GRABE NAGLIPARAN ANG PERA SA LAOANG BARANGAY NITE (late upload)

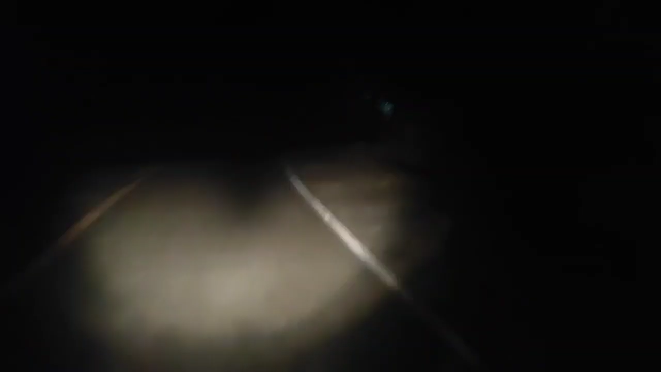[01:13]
At bago marating ang bayan guys, dadaan muna tayo dito sa tinatawag na Mundo ng Kadiliman.
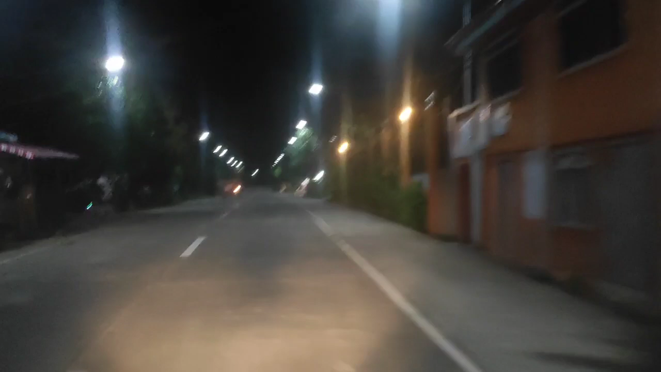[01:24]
At syempre mga guys, dahil fiesta na po dito sa Lauang, ayan, miga-miga love shoutout po sa lahat po ng mga taga-Lauang, mga Lauanganon nga lanong,
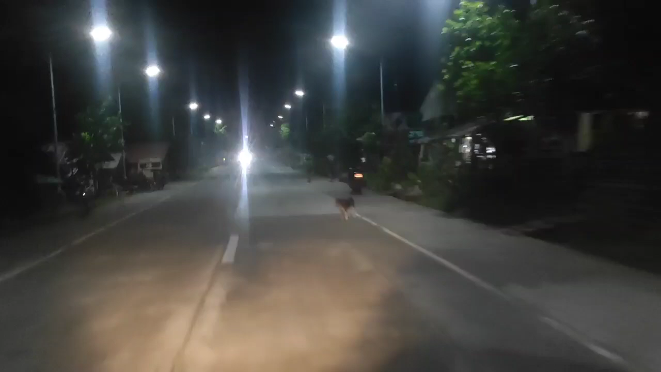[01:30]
shoutout po sa inyo, pati na rin po doon po sa mga hindi naka-uwi, ayan, umiyak. Manood na lang po kayo ng aking vlog para naman po updated kayo sa mga nagaganap, kaganapan dito po sa ating bayan. At sa mga bago pa lamang sa aking channel, ito po ang inyong nag-iisang maestro, Waray, isa pong guru mula sa bayan ng Lauang Northern Samar, na maghahatid sa inyo ng mga good vibes, masasayang kwentuhan at halakhakan.
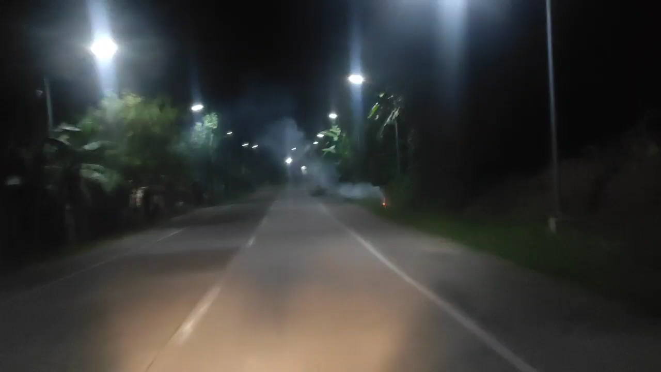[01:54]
At ayan mga guys, nandito na po tayo ngayon sa Barangay Binatiklan, Lauang Northern Samar, at malapit na po tayo sa bayan. At dito pa lang naaamoy na po natin ang hamunada, ang humba at iba pa. Ayan.